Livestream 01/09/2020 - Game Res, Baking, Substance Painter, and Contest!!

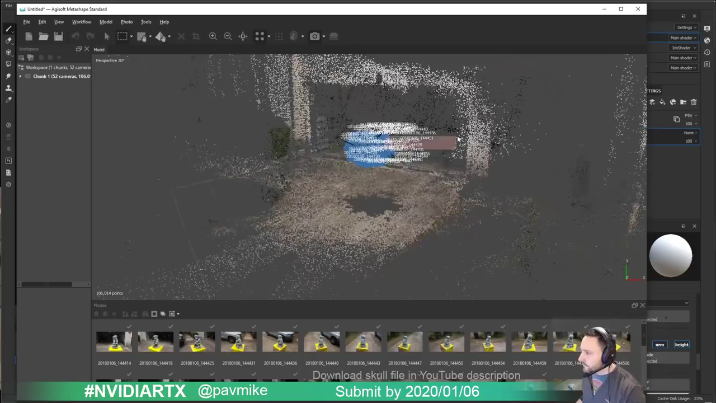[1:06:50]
but anyway photogrammetry is really one of those i forget uh did i not edit file this is weird um oh this is why uh rectangle selection yeah okay sorry i was in cleanup mode that's why um so i
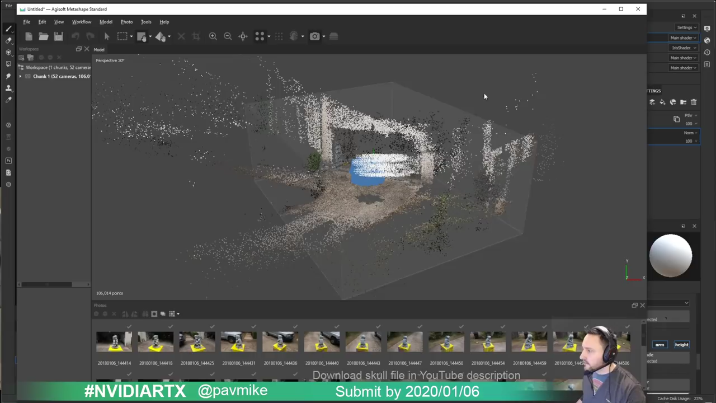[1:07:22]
can go through here and i can change this bounding box um although i must have messed up something here resize region there we go geez sorry it's early i didn't get a tremendous amount of sleep last night oh oh here's a real bummer i'll talk about this later uh i was i was so excited this morning to show you guys some stuff and